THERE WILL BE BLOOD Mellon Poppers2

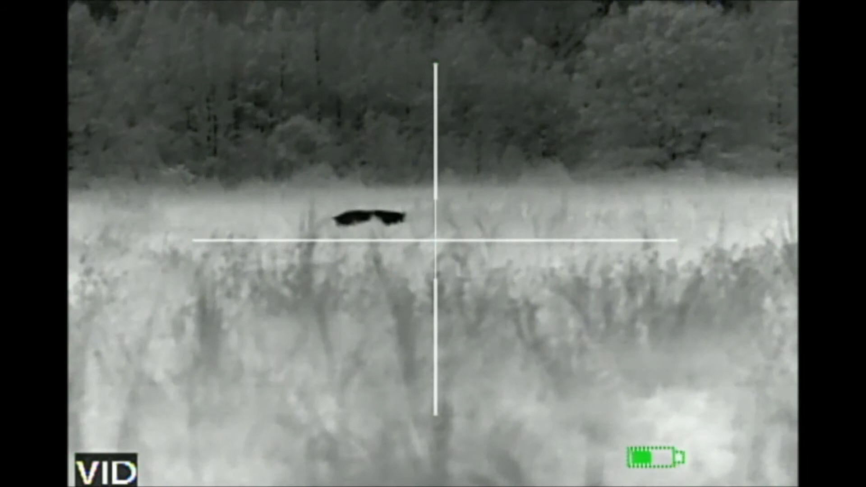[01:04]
giddy? Yeah. I'm a bit sharp.
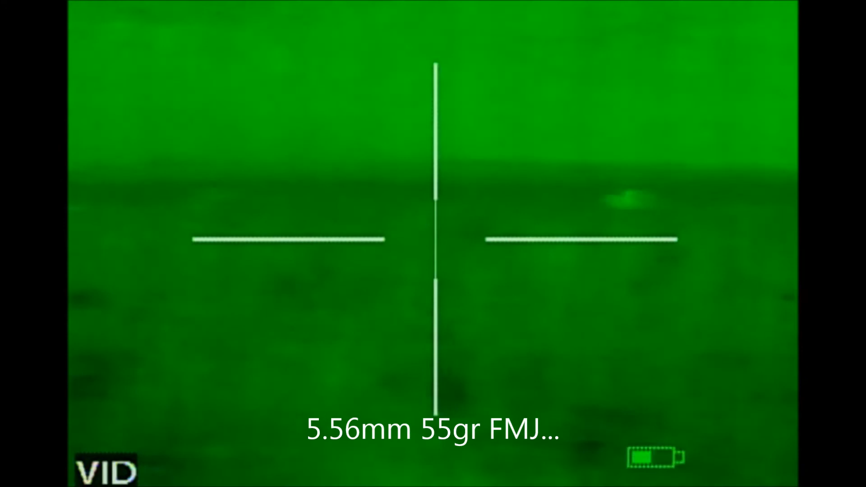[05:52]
Got him, you see that? Uh-huh.
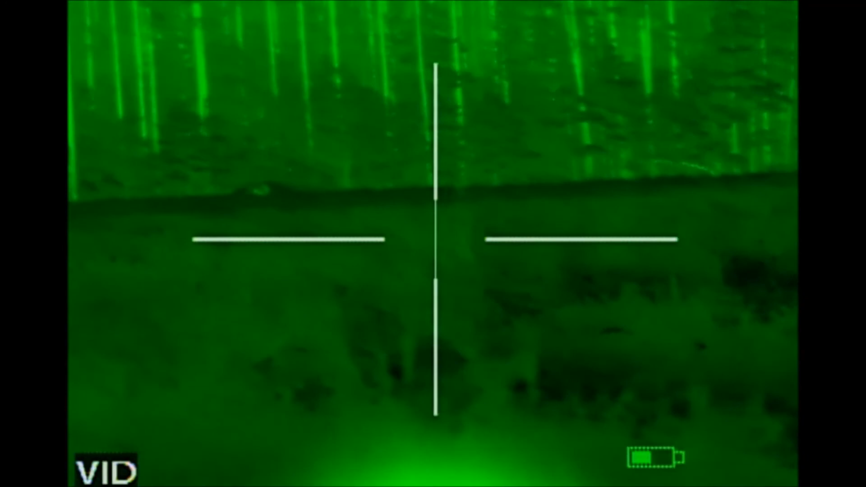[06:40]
Now they're gone. Got him. This is it. Where you at? Damn fucking bitch. You hit him.
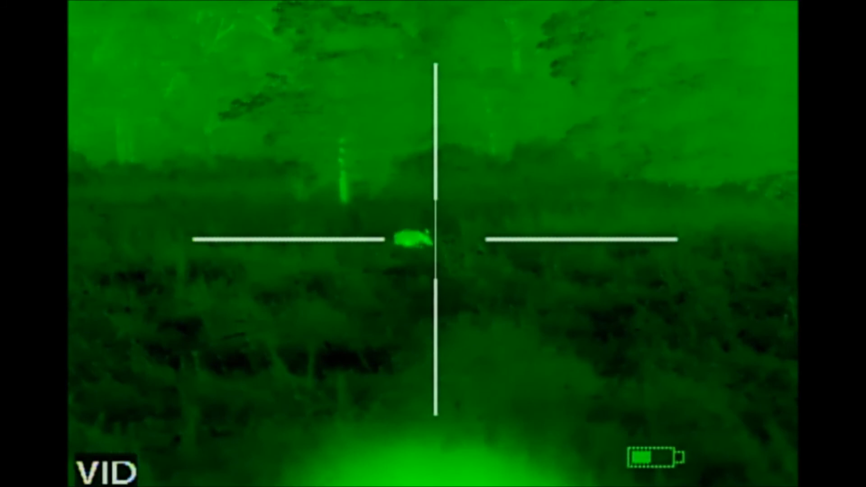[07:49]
Hit the son of a bitch. I see him out there spinning.
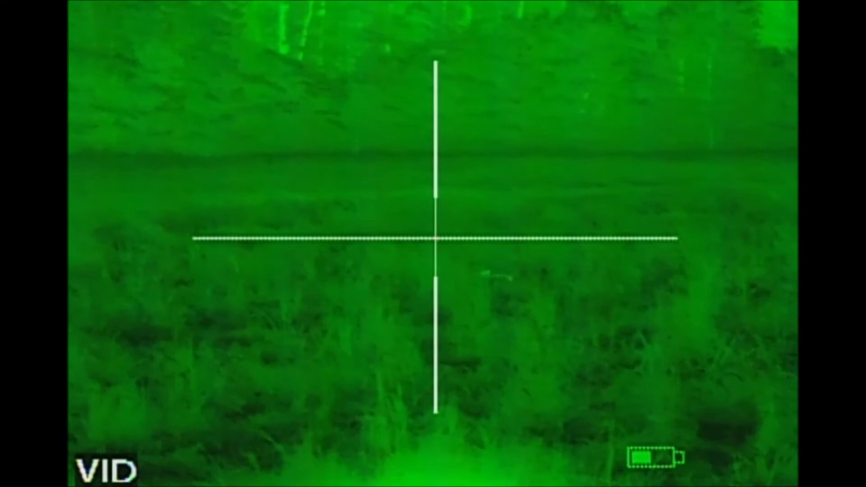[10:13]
Yeah, here they come. They're coming to the mama. They're coming straight in front of the truck. See them?
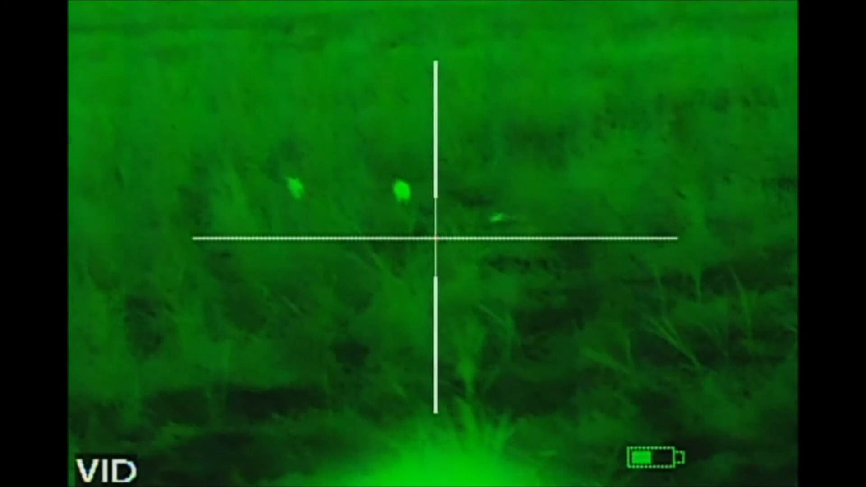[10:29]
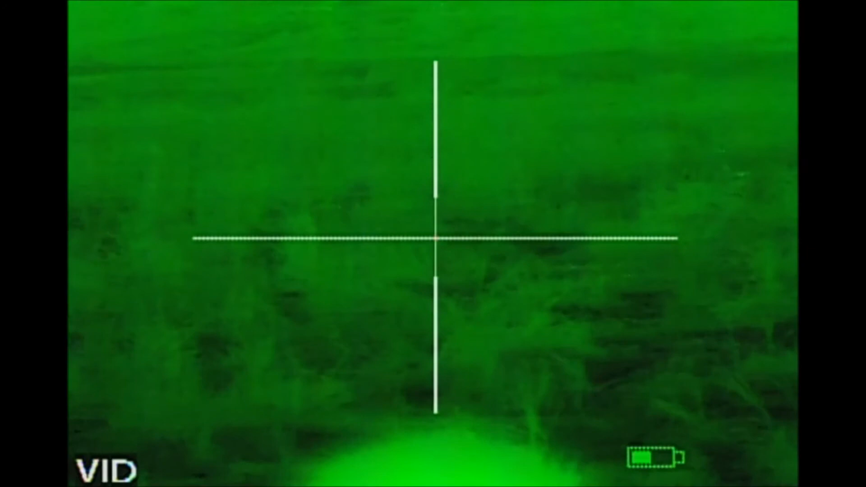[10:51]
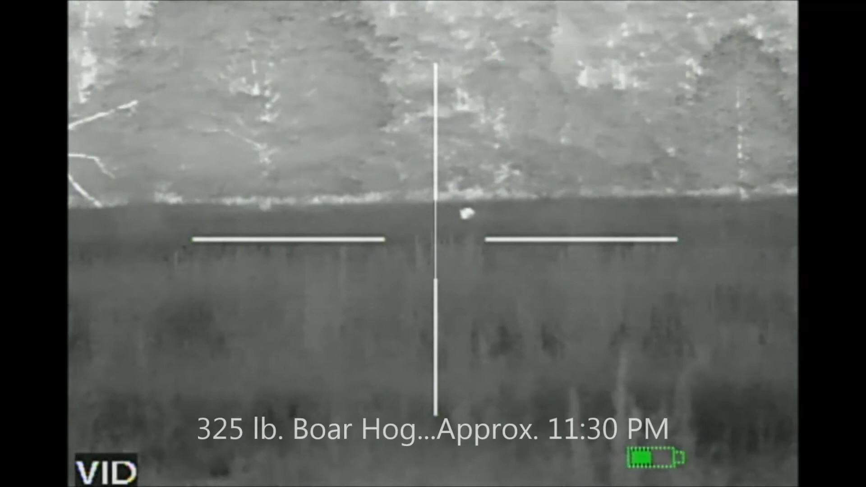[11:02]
Moving. Hang on. You hit that fucker.
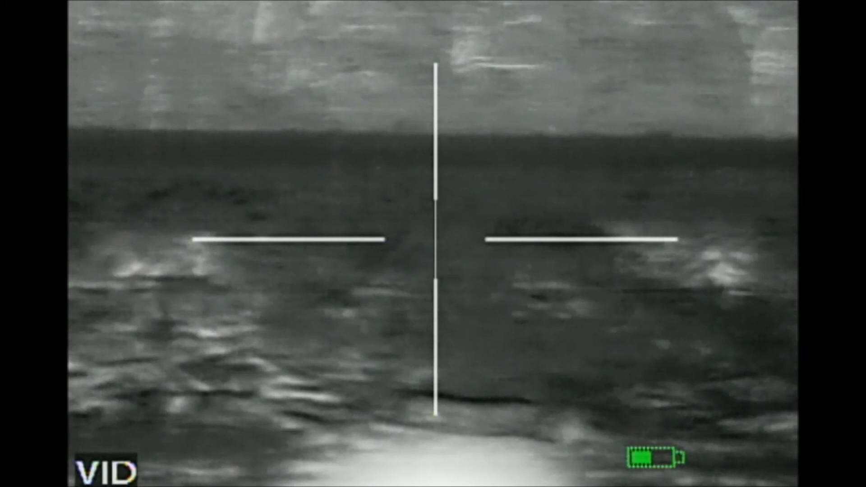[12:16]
That's the same one out here, bro. Yeah. The video didn't cut off that time.
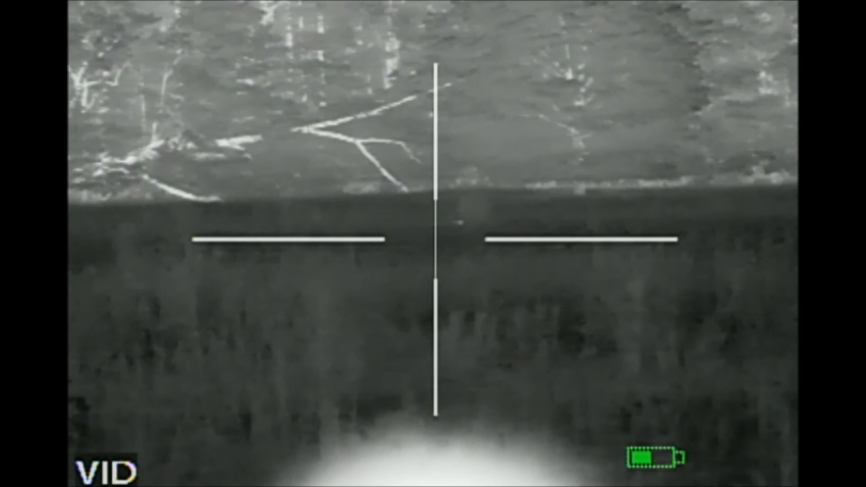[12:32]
There's a bunch of pigs out there, wasn't there? Yeah, out between here and that crooked tree going over to the side.
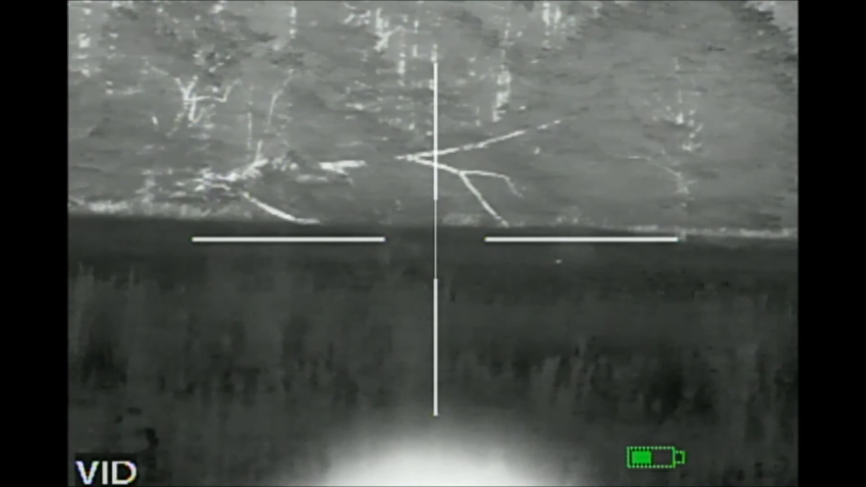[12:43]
Yeah. Let's go down there and get him and then we'll maybe find that other one. He's hit good. Yeah.
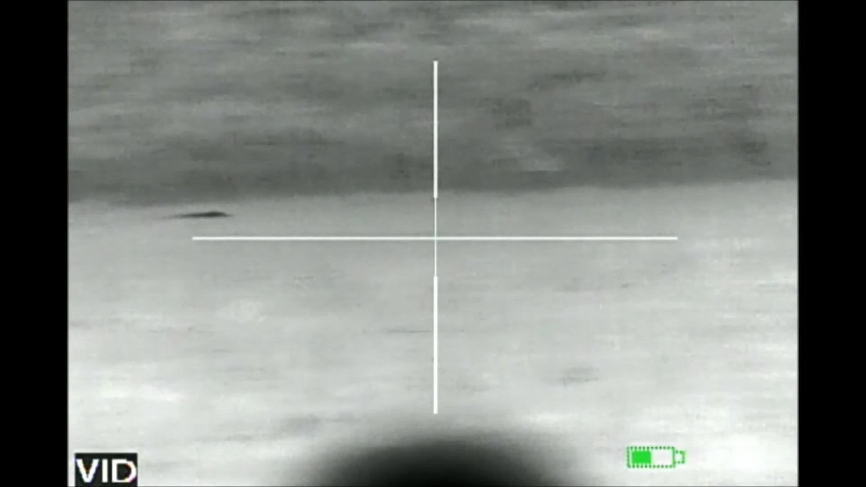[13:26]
1 Yeah, I wasn't ready when he started
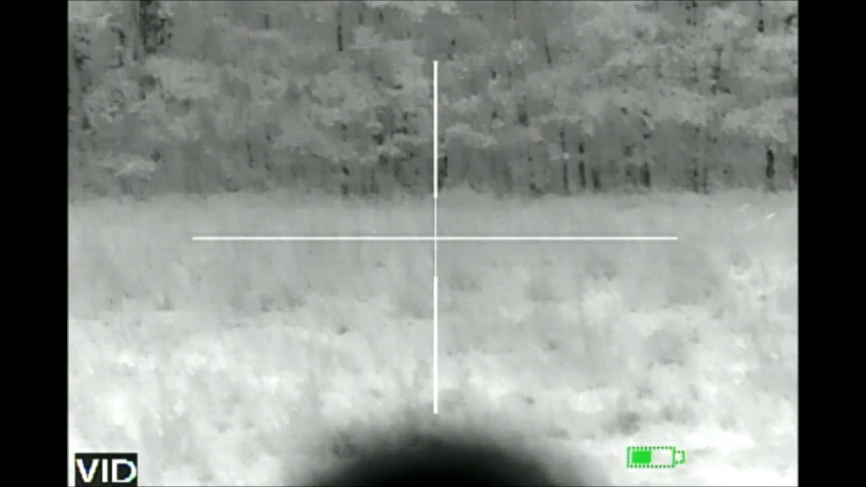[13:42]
shooting. Got this little one over here.
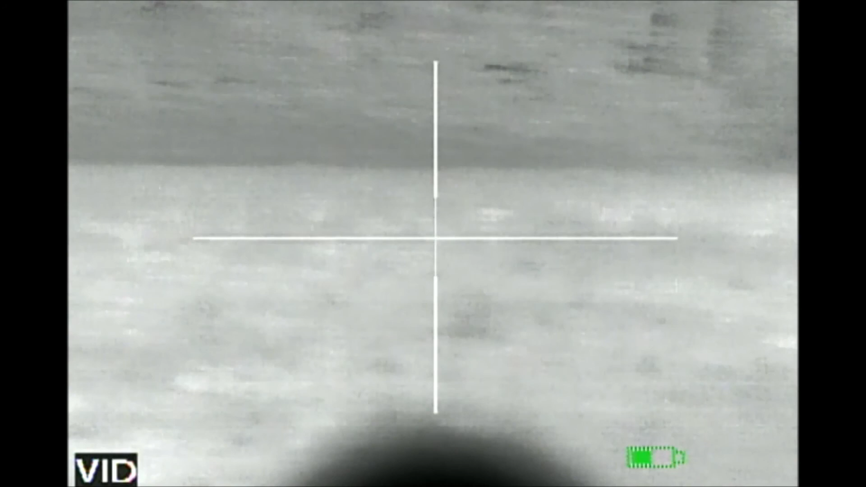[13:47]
I'm gonna take the shot.
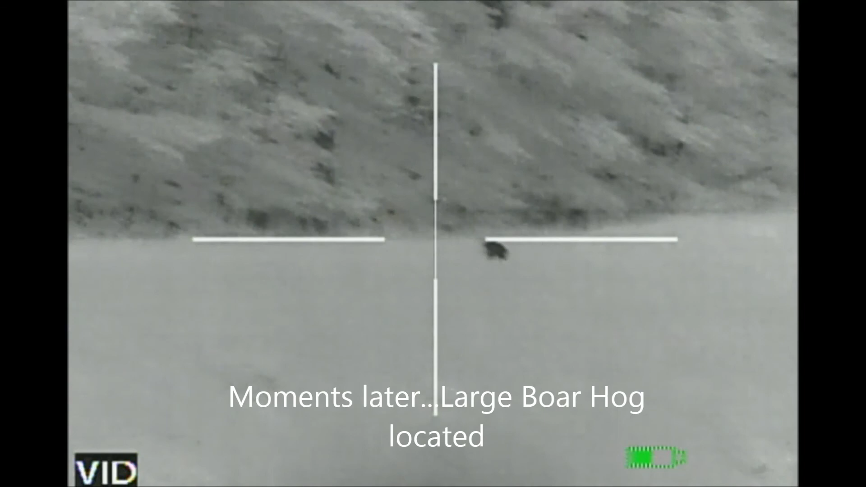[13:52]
Yeah, I'm gonna take the shot. I think she's got her ass to us.
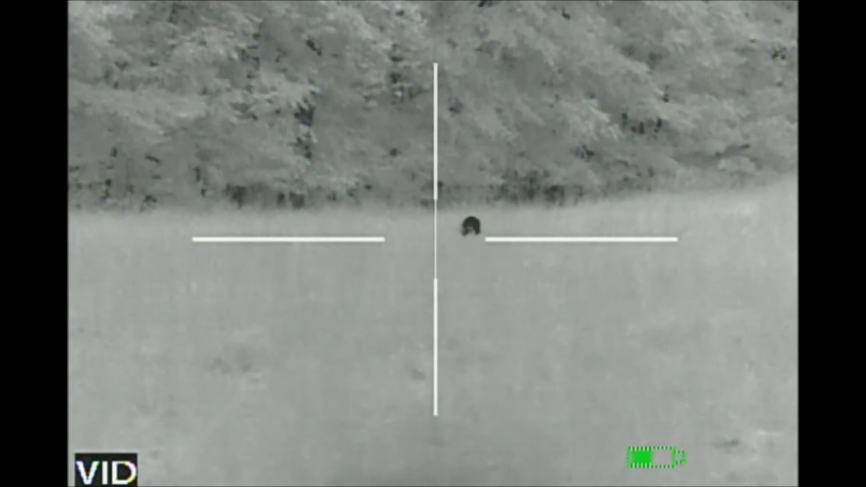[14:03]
Huh? No, she got her ass to us.
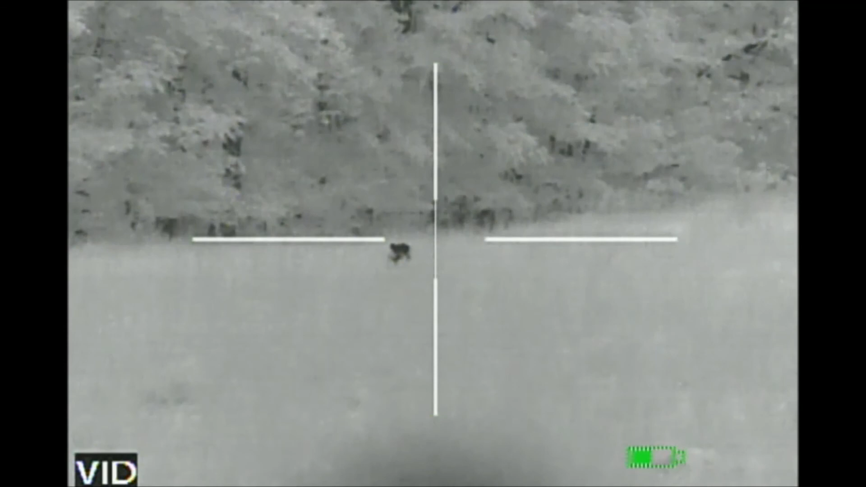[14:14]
See that deer back there? Yeah, she had her head down.
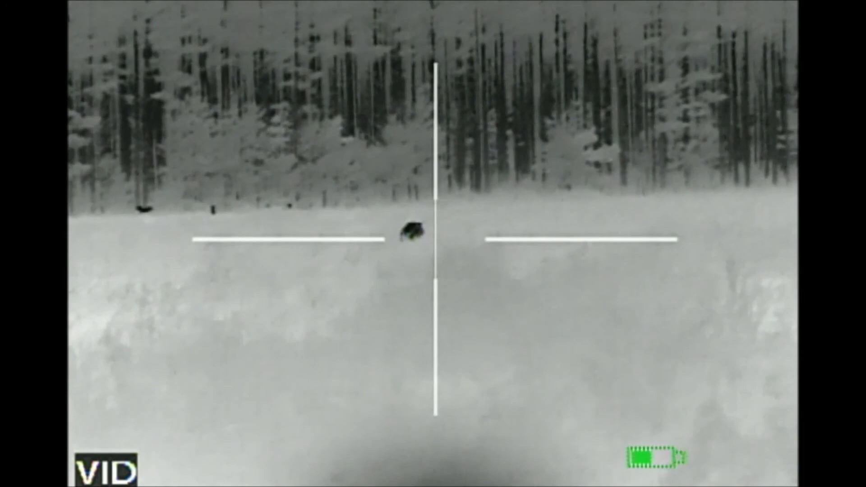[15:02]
Must have hit him low. We both bumped him two or three times.
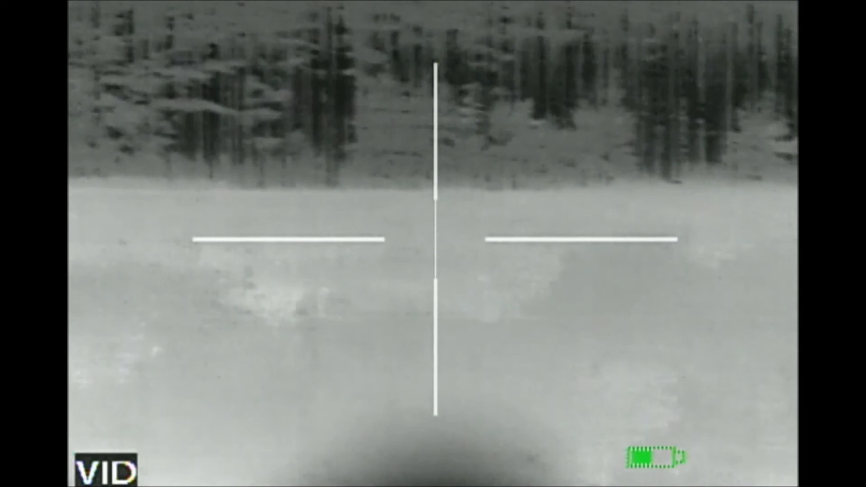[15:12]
That pig took a load now. He's a big one. I must have shot him low in the head. Let's go see about it. Doing what? Wait a minute.